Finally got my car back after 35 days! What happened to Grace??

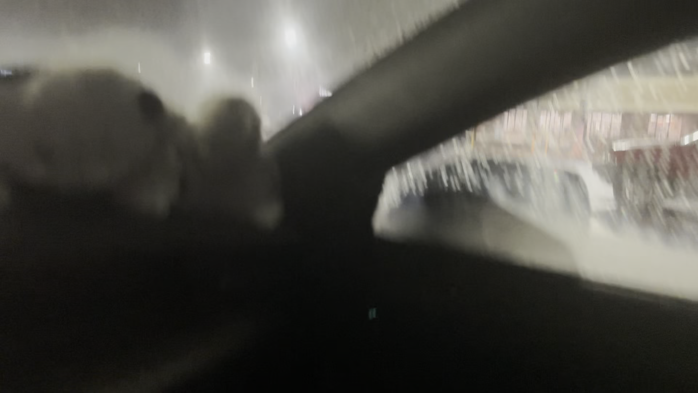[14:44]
tow truck this uh plow guy he's going between all the handicap signs and he's barely got like he's
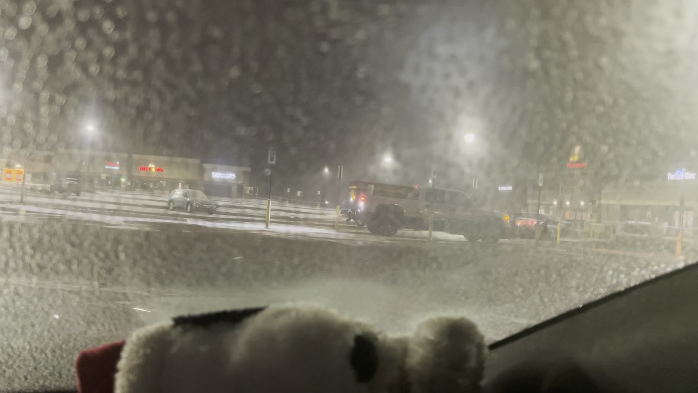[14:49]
got a few inches on each side not a lot of room that's pretty crazy to me i've never watched him do that uh because he's sanding down